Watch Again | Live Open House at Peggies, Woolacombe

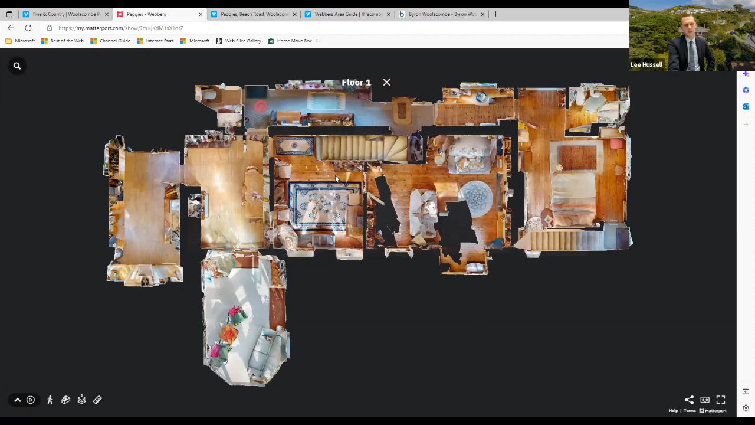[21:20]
We came into the sitting room in the middle, moved on to the lounge area here where the nice bay window and the views are. We then came out and up the main staircase and we went up to the first floor. And the first floor then had various bedrooms along here.